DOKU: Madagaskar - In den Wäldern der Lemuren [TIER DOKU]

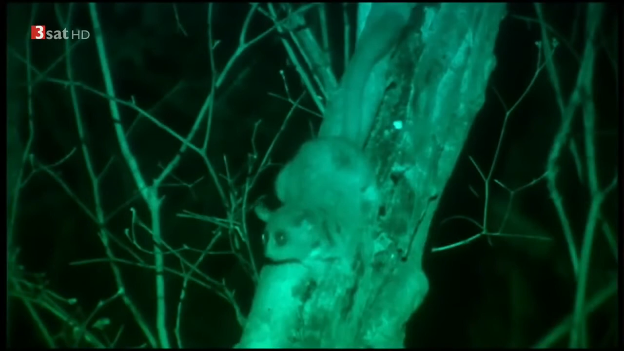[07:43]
In solchen Fällen benutzen wir lieber ein Infrarotobjektiv. Doch noch etwas anderes lenkt den Winzling ab.
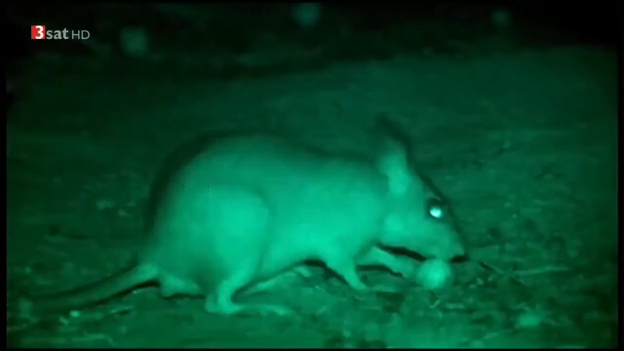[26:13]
Das wohl seltsamste Tier des Kerindi-Waldes ist die Riesenspringratte. Sie erinnert mit ihren langen Hinterbeinen an Kaninchen und lebt ähnlich wie diese in großen Erdhöhlen. Sie sind die größten Nagetiere Madagaskars und die seltensten. Sie kommen nur hier im Gebiet von Kirindi vor.
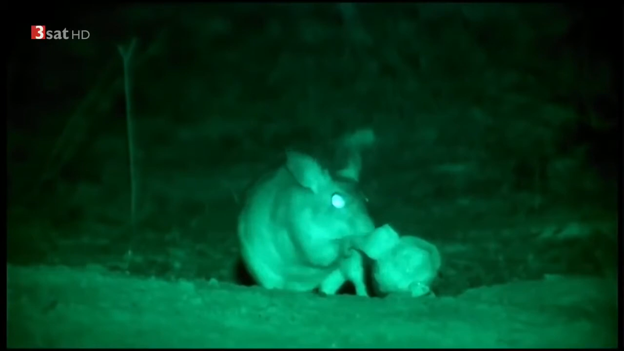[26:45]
Die Nager leben sehr heimlich. Aber ihren Namen tragen sie zurecht.